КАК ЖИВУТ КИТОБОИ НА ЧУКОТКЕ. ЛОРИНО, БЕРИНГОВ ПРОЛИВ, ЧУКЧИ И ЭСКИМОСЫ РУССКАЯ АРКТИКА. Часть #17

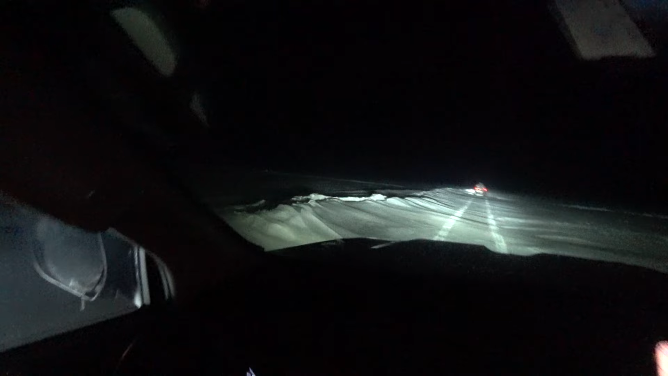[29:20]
Трещина. Большая, свежая. Живая. Да, но проезда пока нет. И вот что-то здесь нашли. Сейчас будем пробовать, возможно, здесь. А раньше мы проезжали прямо здесь, потому что трак показывает, что вот здесь мы, собственно, практически и проезжали.
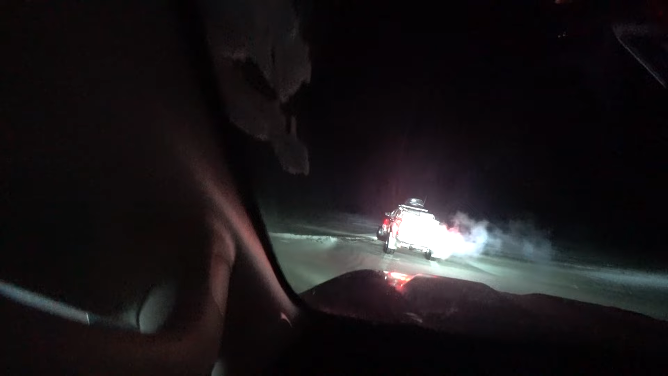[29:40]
Саша опять пробует, сейчас посмотрим, что там получится. Есть вероятность, что опять можем булькнуться. И она везде широкая, придется до берега идти.